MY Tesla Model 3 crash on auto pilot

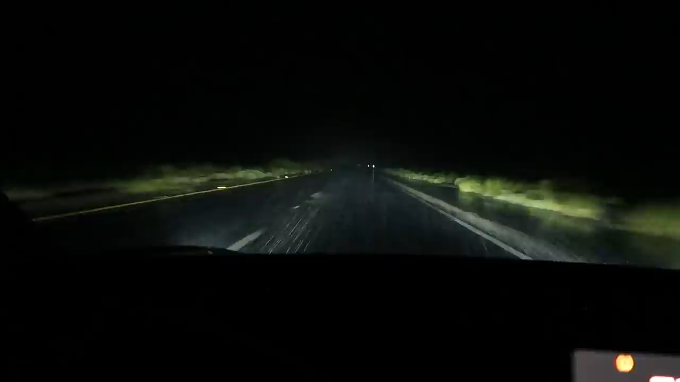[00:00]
It looks a lot clearer on the camera right now than it does. Oh my God! Oh my God!